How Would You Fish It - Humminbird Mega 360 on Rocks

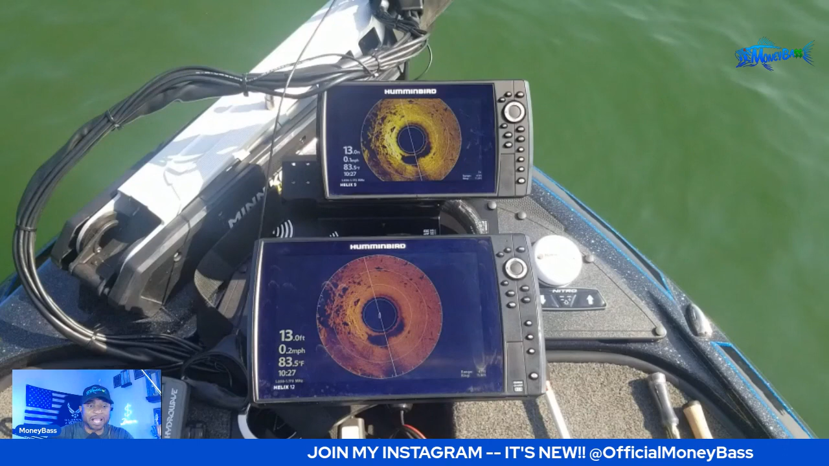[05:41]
On screen: depth 13.0 ft, speed 0.2 mph
explain what i am seeing on the screen and what would um how i would fish this all right make sure you guys have already got active down in the comment section i'm interested in seeing what you're seeing from your point of view and
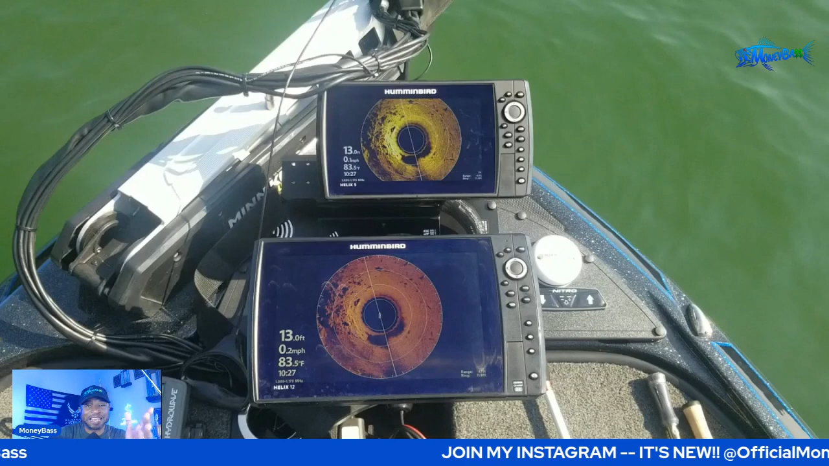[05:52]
On screen: depth 13.0 ft
how you would fish it and what bait you would choose all right so let's go ahead and get started again let me just mute this real quick all right so as we're looking at this and you can see the um the transducer spinning on here and the rocks are off to the left i'm currently sitting in about 12 13 feet of
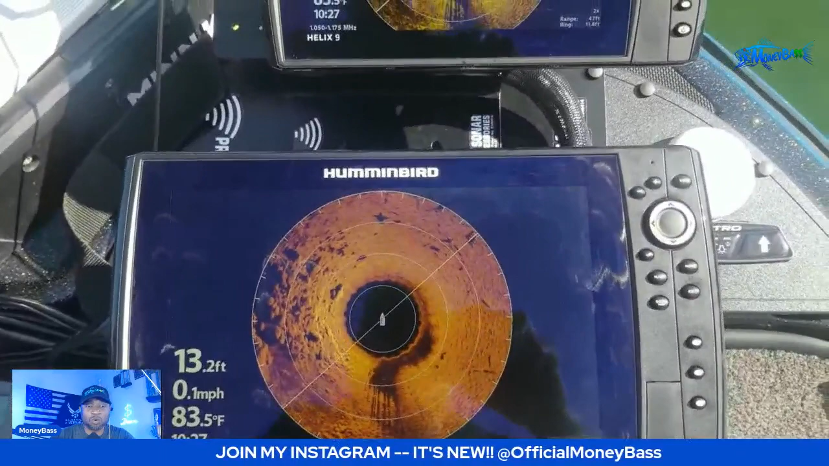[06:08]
On screen: depth 13.2 ft, water 83.5°F, speed 0.1 mph
water it may change in just a second but from what i see for me i am too
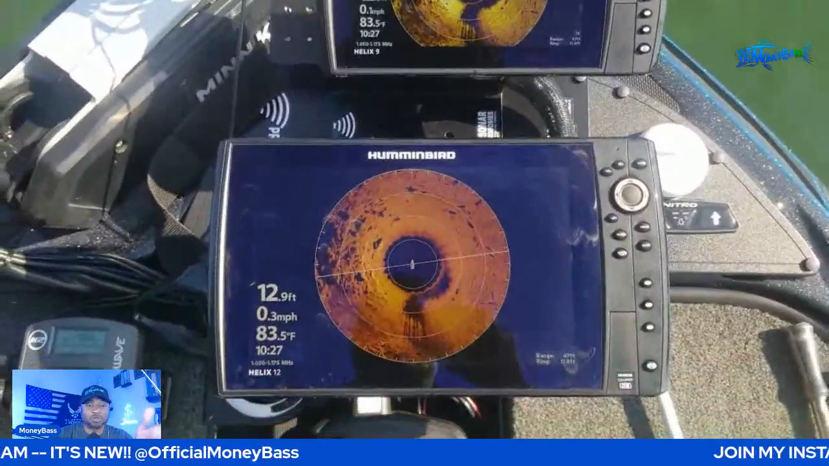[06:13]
On screen: depth 12.9 ft, water 83.5°F
close to those rocks for me to go ahead and fish it because i want to fish that walk those rocks from
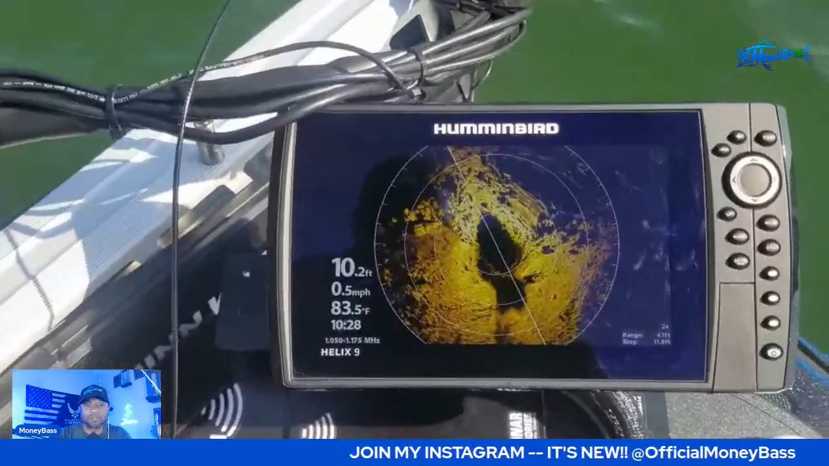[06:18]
On screen: depth 10.2 ft, water 83.5°F, speed 0.5 mph
as close to the bank as i can all the way out until the the um transition
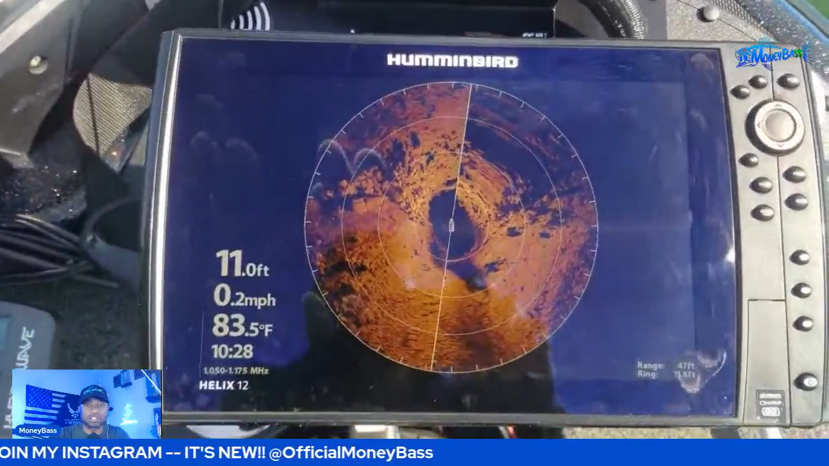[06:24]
On screen: depth 11.0 ft, water 83.5°F, speed 0.2 mph
from those rocks into the smooth bottom or whatever bottom is at the bottom of that um
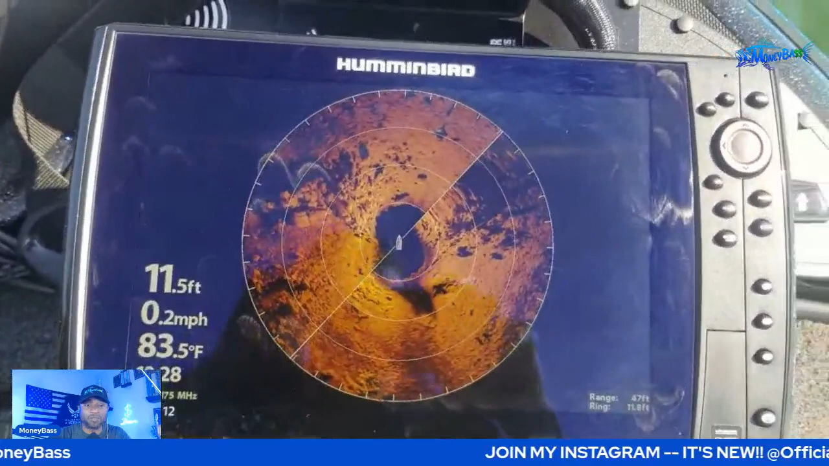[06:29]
On screen: depth 11.5 ft, water 83.5°F, speed 0.2 mph
those rocks that we're seeing on the screen so i may move the boat out to say about 20 feet or so to
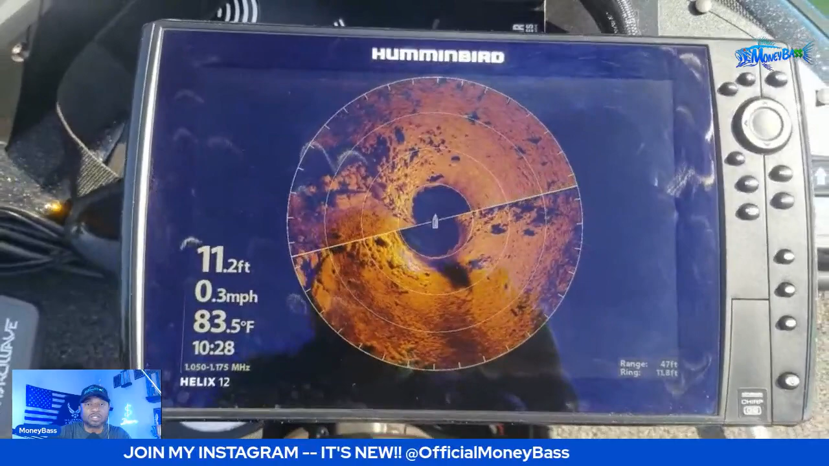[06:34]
On screen: depth 11.2 ft, water 83.5°F, speed 0.3 mph
where i can still get a good cast all the way to the bank all right now
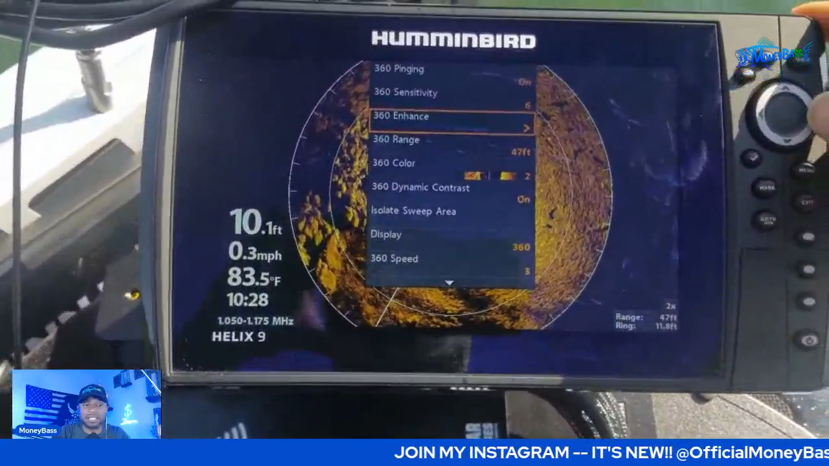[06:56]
On screen: depth 10.1 ft, water 83.5°F, speed 0.3 mph
uh the different color of the crankbait that i may choose to use so the
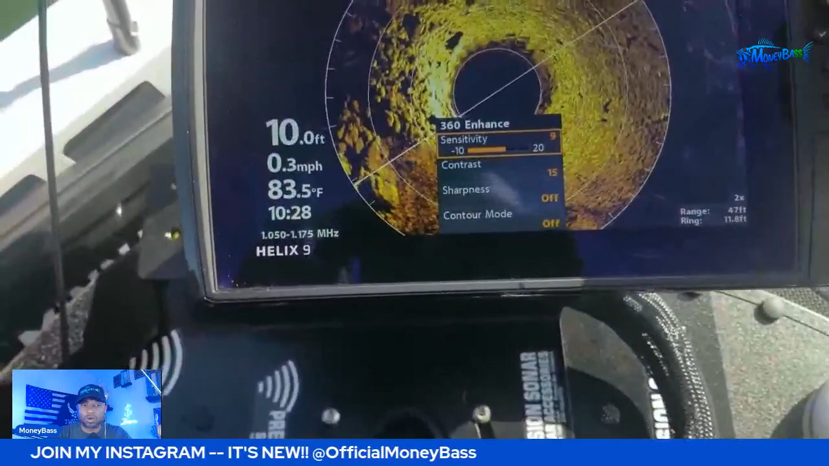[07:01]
On screen: depth 10.0 ft, water 83.5°F, speed 0.3 mph
crankbait let me go ahead and take this off the screen now that's all i wanted to show you with that let's pause this real quick